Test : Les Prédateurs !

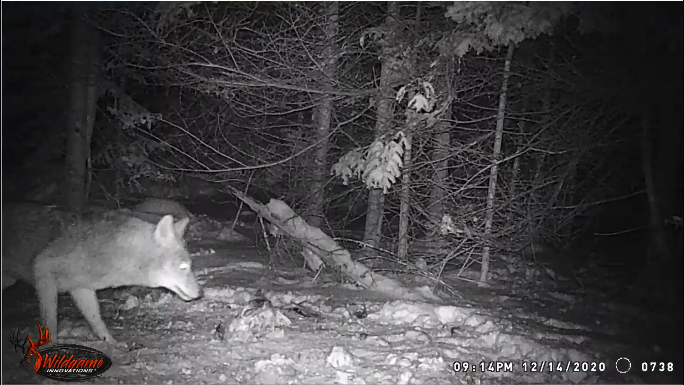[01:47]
Puis à la nuit tombée, un coyote
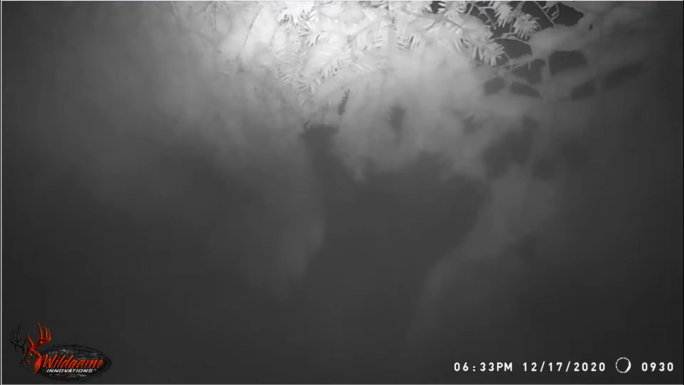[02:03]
visibilité Le coyote dans la nuit avec ses yeux perçants